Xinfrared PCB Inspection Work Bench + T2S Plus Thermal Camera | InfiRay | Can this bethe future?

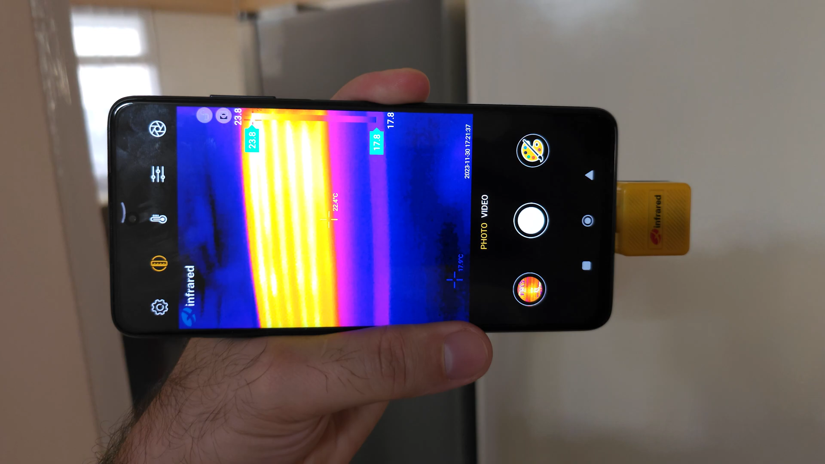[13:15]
Do home inspection or anything else with your camera. Which is absolutely mobile and removable.
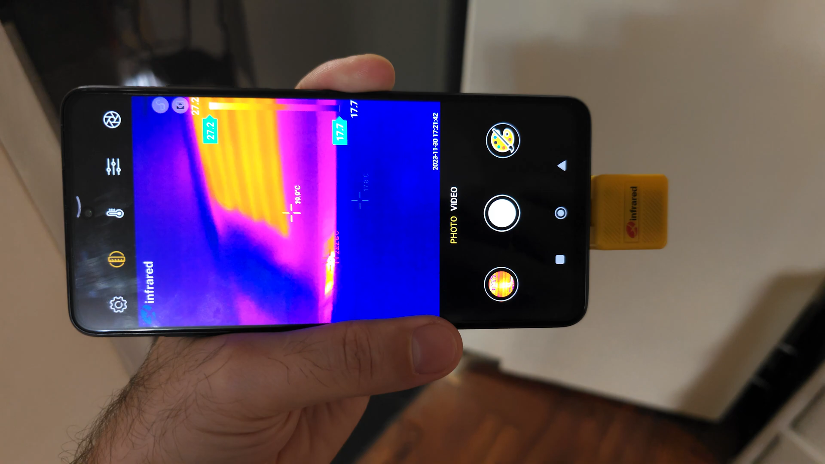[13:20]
So this is a much more efficient solution like this.